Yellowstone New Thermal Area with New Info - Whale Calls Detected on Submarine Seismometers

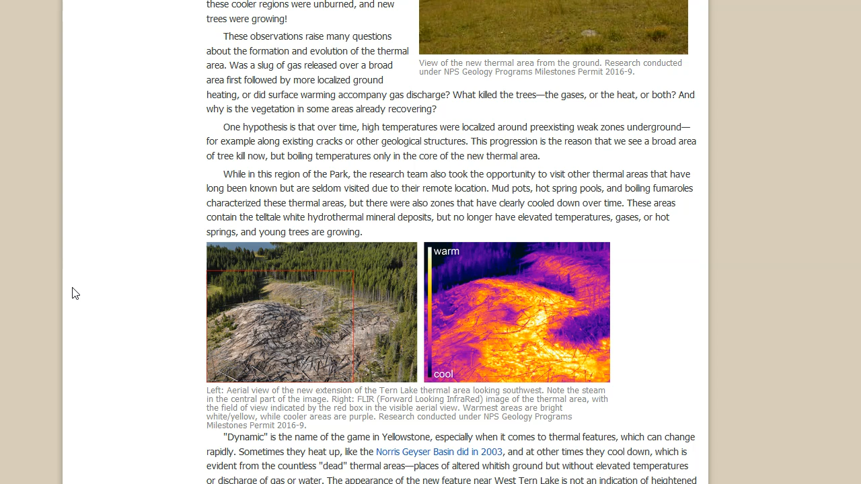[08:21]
pots hot spring pools and boiling fumaroles characterize these thermal areas but there are also some zones that have clearly cooled down over time these areas contain the telltale white hydrothermal mineral deposits but no longer have elevated temperatures gases or hot springs and young trees are growing
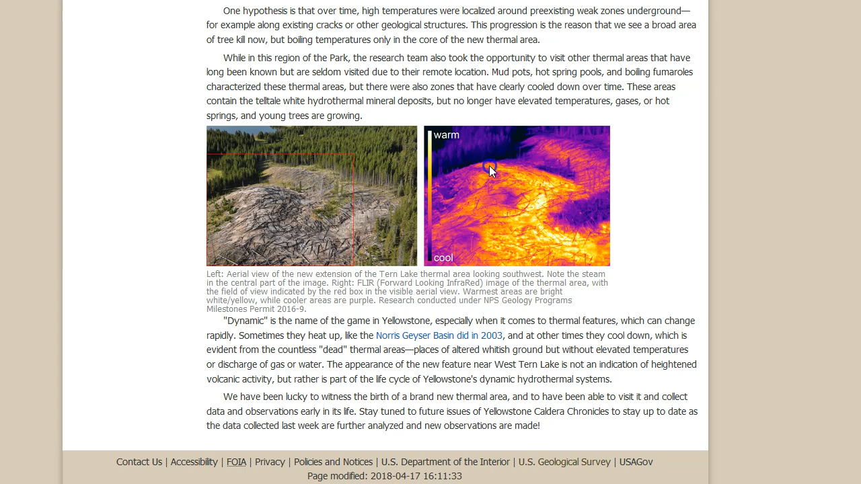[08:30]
very interesting and right here we see an infrared image right here this is the hot patch you can see right through here you notice that and then here is the image right here try to zoom in a little bit
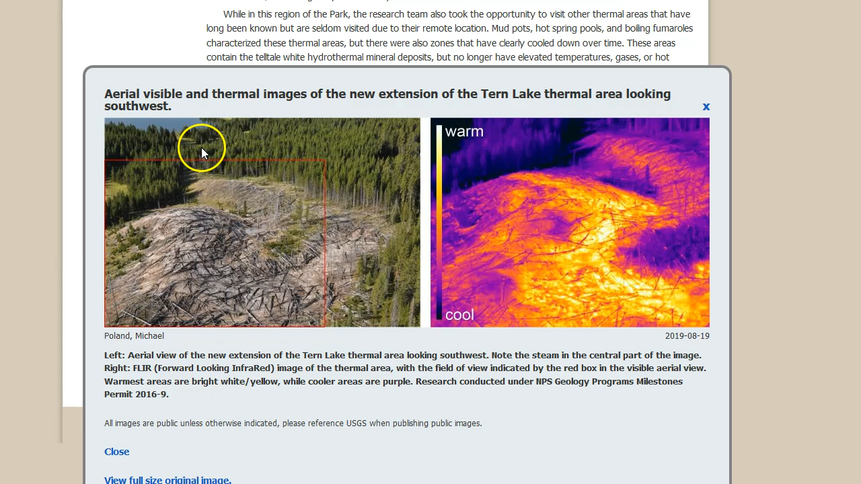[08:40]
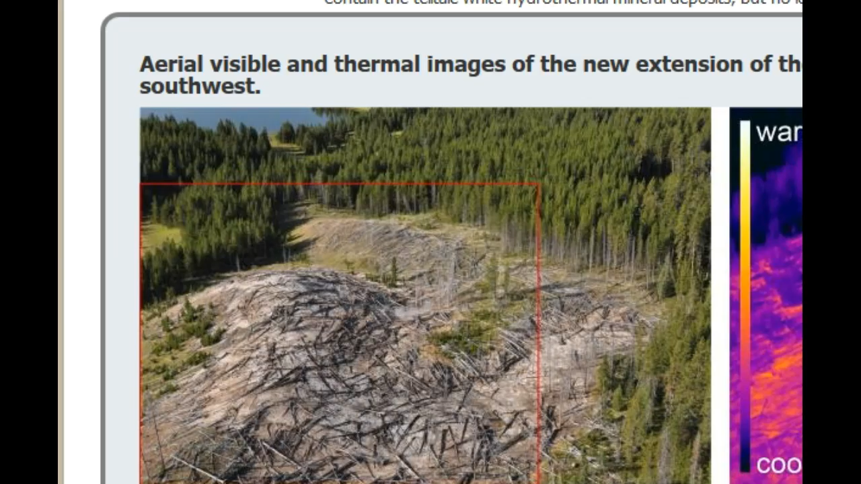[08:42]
this is the new turn lake area right the turn lake thermal area excuse me the new one and you can see a little bit of steaming right in the center of the photograph
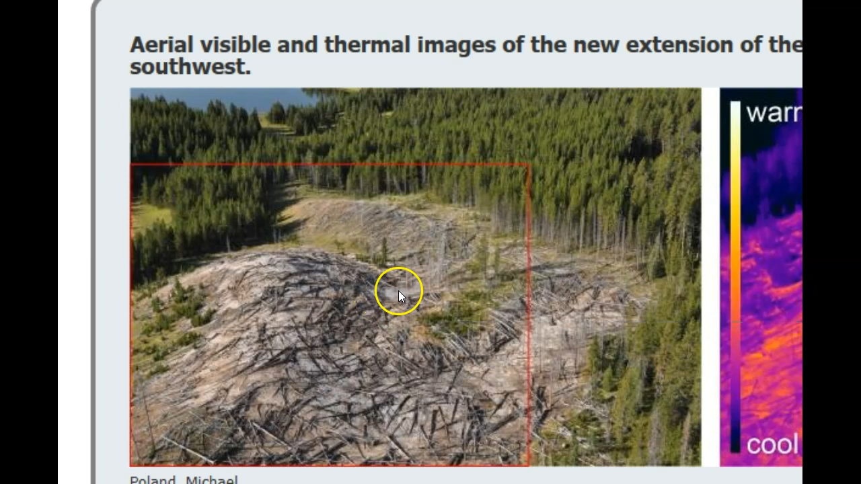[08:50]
right there right there and over
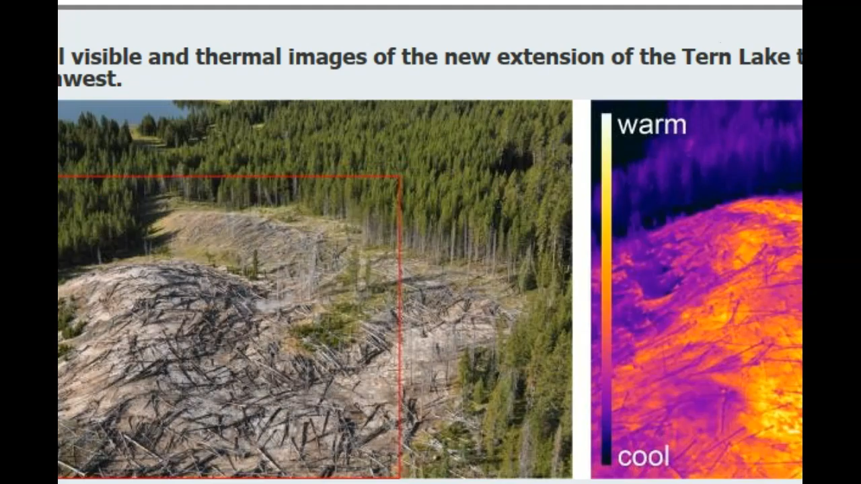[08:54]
here again remember blue and purple is colder and hot would be of course yellow
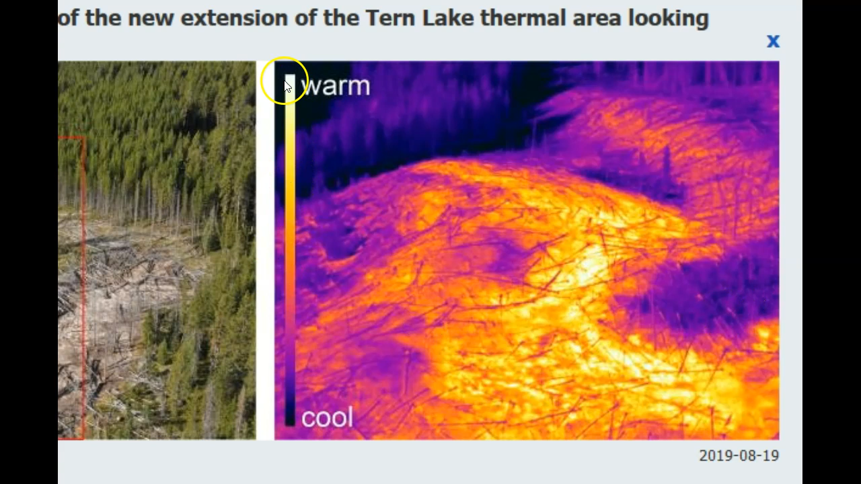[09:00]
and white so very intriguing guys very very intriguing dynamic is the name of the game in yellowstone especially when it comes to thermal features which can change rapidly sometimes they heat up like the norse geyser basin did in 2003 and other times they cool down which is evident from the countless dead thermal areas places of altered whitest ground but without elevated temperatures or discharge of gas or water the appearance of the new feature near west turn lake is not an indication of heightened volcanic activity obviously because it'd have to be coincided with large